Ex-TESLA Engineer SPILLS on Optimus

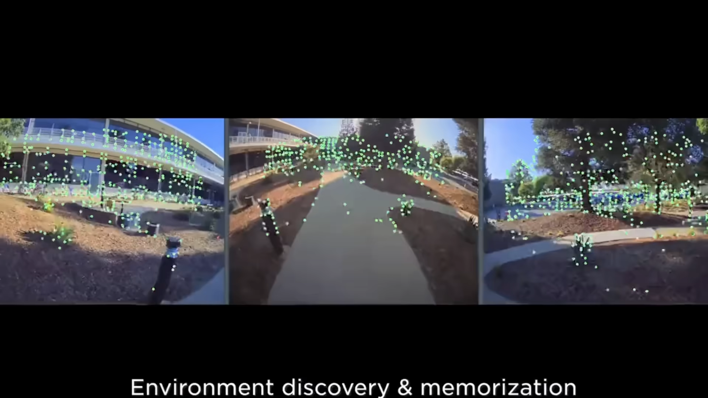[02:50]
figures out where things are positionally in space, and then can relate that to outputs.